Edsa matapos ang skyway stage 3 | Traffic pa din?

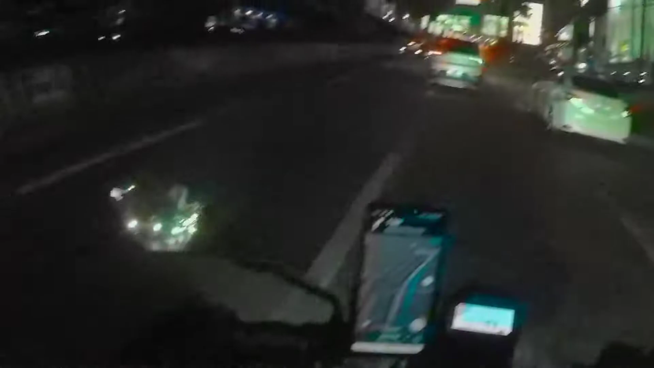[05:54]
So, salamat na lang at nabigyan akong pagkakataon mag-vlog. So, ito, today is February 3. Rush hour ngayon. Wednesday. May napakaluwad ng EDSA.
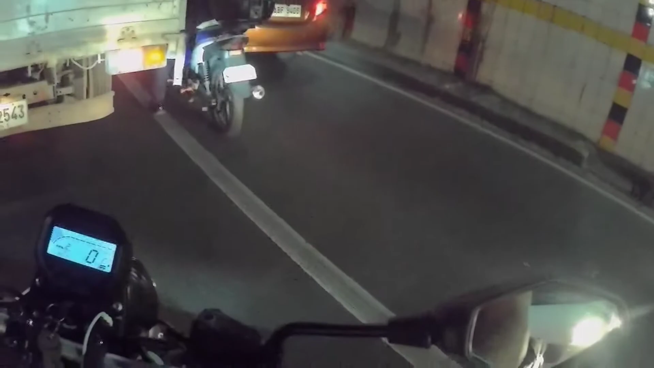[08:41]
So dito sa underpass o sa tunnel, no? Medyo napahinto nga tayo. So ang tanong, ito bang traffic nito ay dire-diretso na?
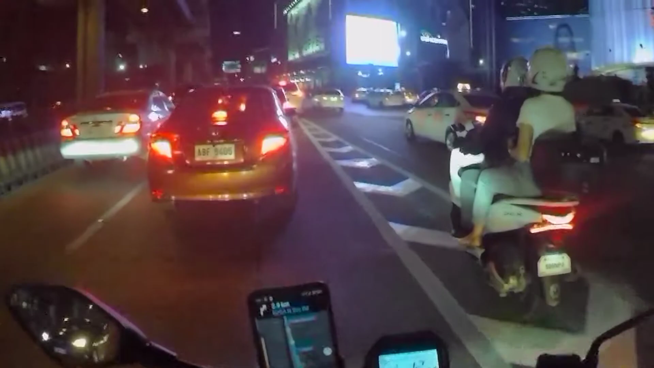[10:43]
Moving siya, unlike dati na may mga moments talaga na nakatigil ka. Pero dito, nakikita niyo naman yung mga four wheels umaandar. So ayan. Siguro sa sobrang dami lang rin ng volume ng sasakyan, kaya kailangan din na magdahan-dahan, no? Pero tignan natin.
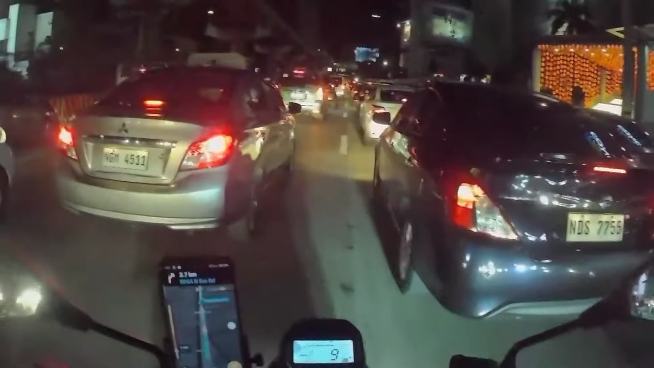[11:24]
It says here hanggang Ortigas flyover. So from doon nga, no?
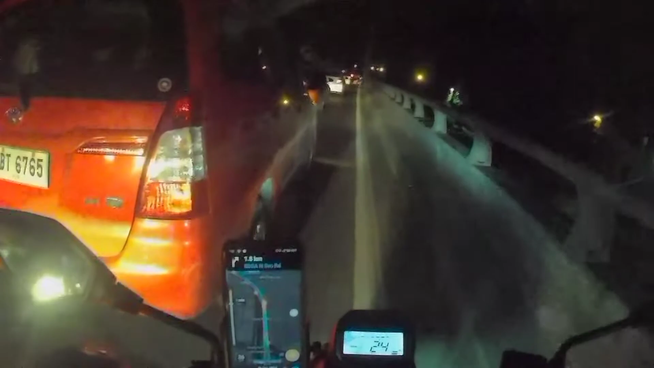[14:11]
Totoo nga ang sinabi ni Waze. Paglagpas dito sa flyover na to is maluwag na. So there you go. Gusto ko pa sanang baybayin yung hanggang SM North, pero medyo mapapalayo lang tayo eh. So kailangan ko nang kumanan dito sa white lanes. So as you can see, moving ang mga sasakyan. Hindi siya katulad dati na talagang gapang, no?